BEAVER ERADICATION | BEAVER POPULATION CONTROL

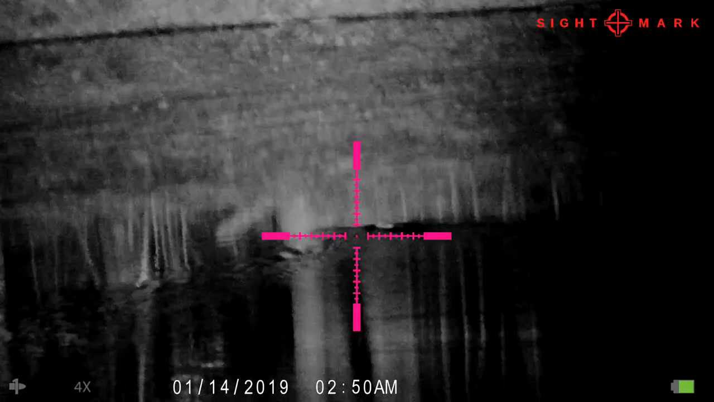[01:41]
tim's just getting started with the wraith and he probably has the ir
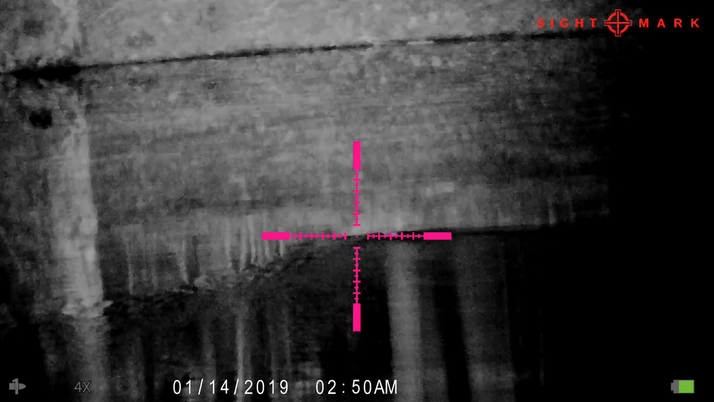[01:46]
adjusted a little bit too high here i know from first hand experience
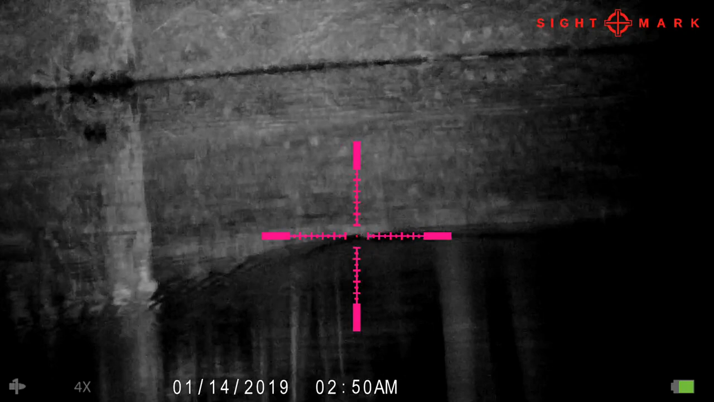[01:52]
that he can see pretty well through the scope but on the playback it makes it a little bit blurry or not quite as bright as it should be but as you can see he's dead on on these two beaver he shot
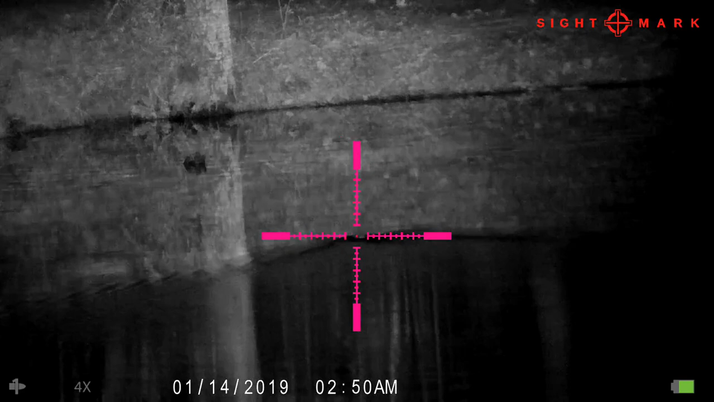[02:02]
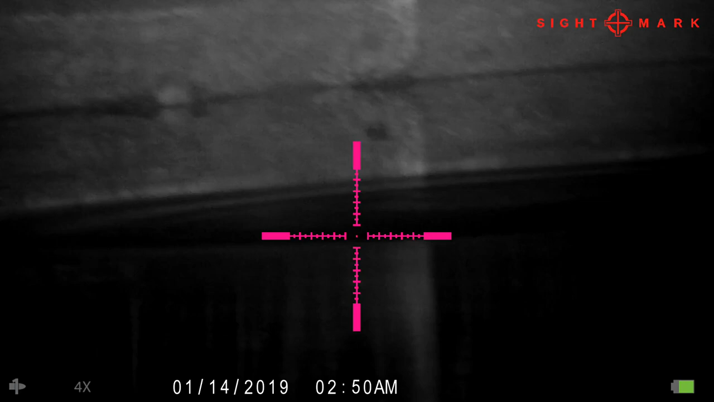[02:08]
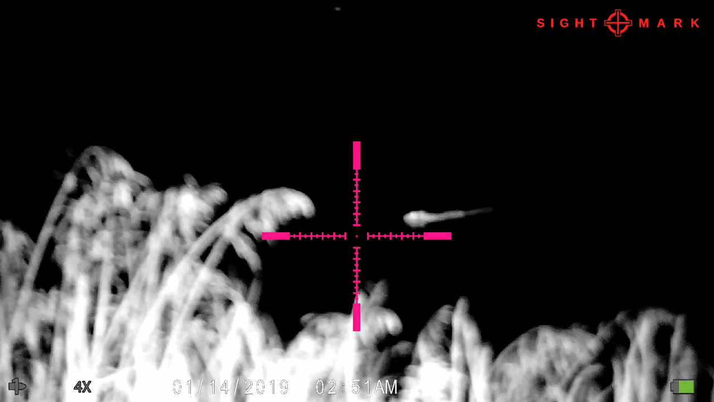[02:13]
tim ends up putting a few good shots on these beaver here and then eventually we'll switch over to my point of view on the thermal